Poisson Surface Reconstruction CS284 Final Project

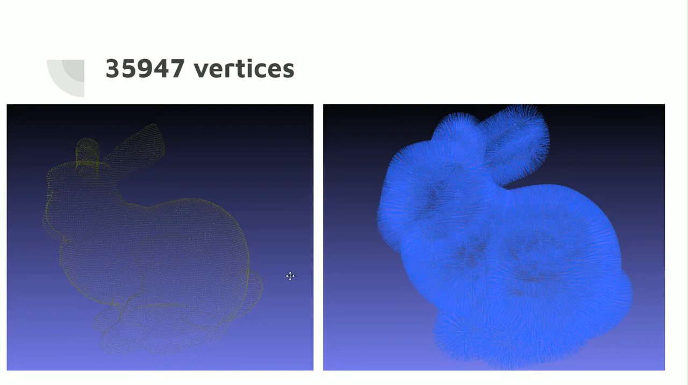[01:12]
This is the ground truth, and then this is what we actually get.